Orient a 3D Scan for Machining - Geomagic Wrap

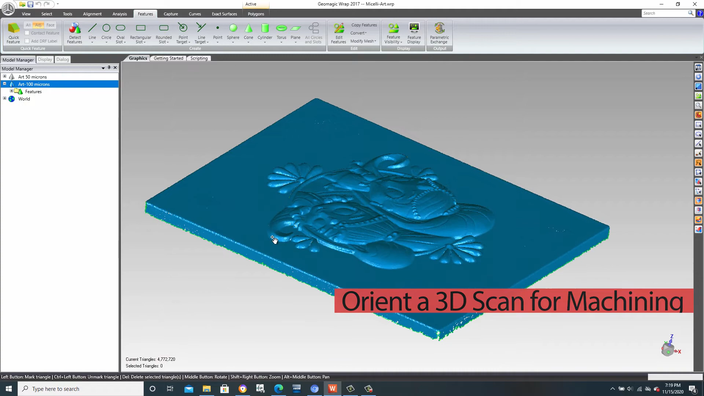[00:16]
In today's episode, we'll take a look at a scan part in Geomagic Wrap and show how we can correct its orientation to prepare it for CNC machining.
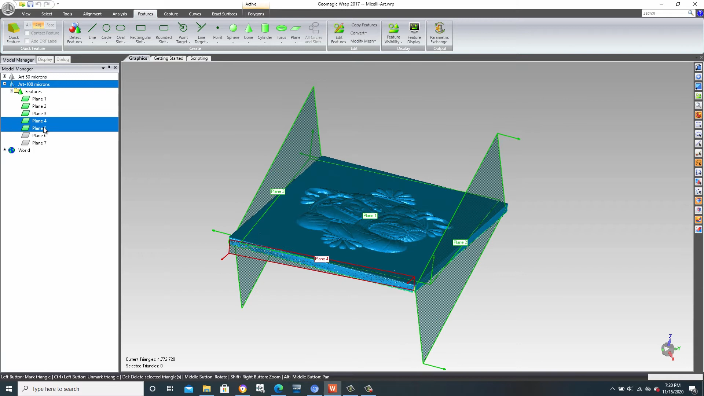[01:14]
Finally, we have the center planes. These are actually referred to as two plane averages.